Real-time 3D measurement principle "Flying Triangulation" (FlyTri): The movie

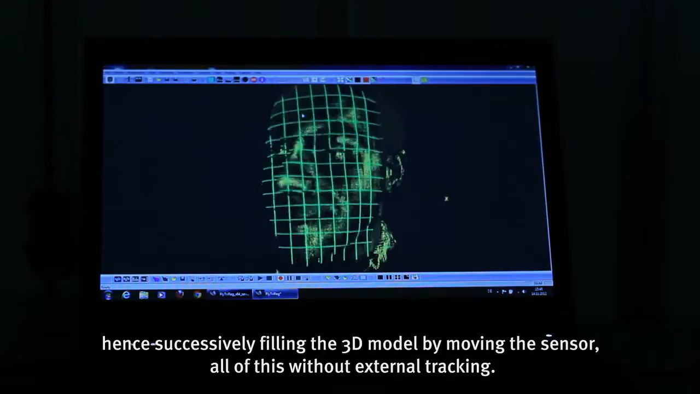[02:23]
Und das Ganze ohne externes Tracking. Der Sensor verfügt über ein visuelles Feedback. Das ist im Prinzip eine Echtzeitvorschau der gerade akquirierten 3D-Aufnahmen.
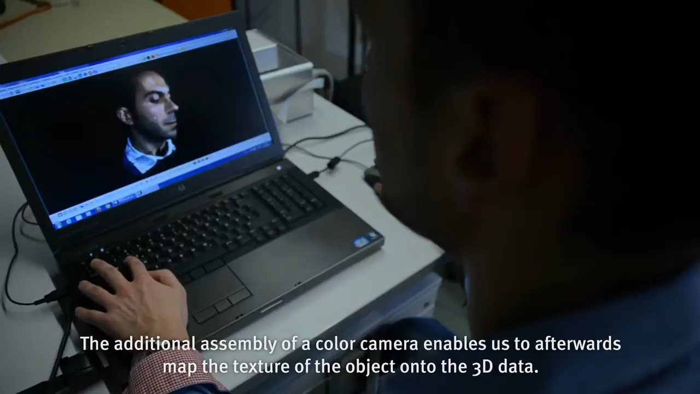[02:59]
Das verstärkt den dreidimensionalen Eindruck des Objekts nochmal gewaltig.
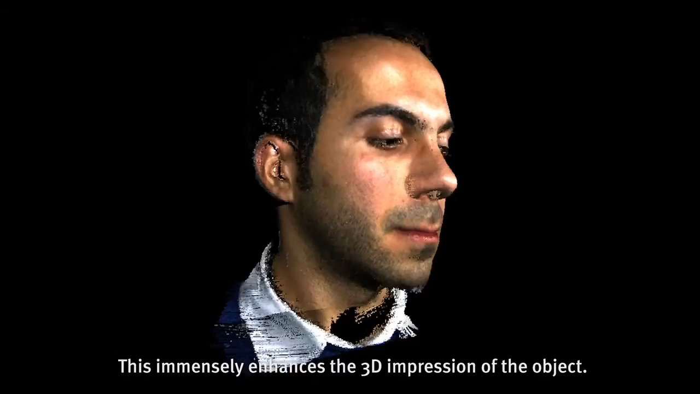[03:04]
Diese Echtzeitanforderung war eine große Schwierigkeit während unseres Projekts,